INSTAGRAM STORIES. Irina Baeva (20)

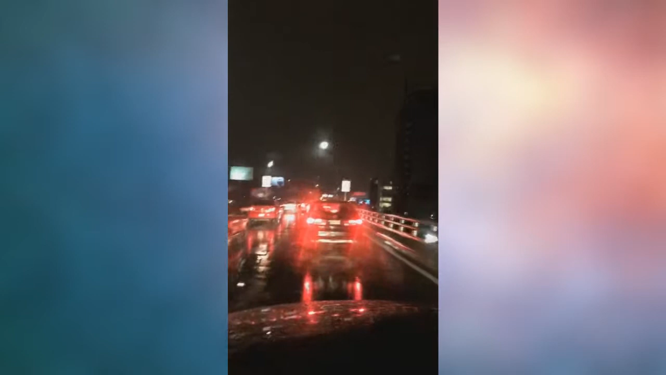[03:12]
Así está la ciudad hoy. Está de espanto. Digan qué pasó. No es normal. Bueno, cuando uno sale del llamado y quiere llegar a su casa a descansar, a estudiar para el día de mañana, que entramos bien temprano, pero pues te toca estar así atascado en el tráfico. Ya llevamos media hora sin poder bajar del segundo piso. ¿Qué pasó?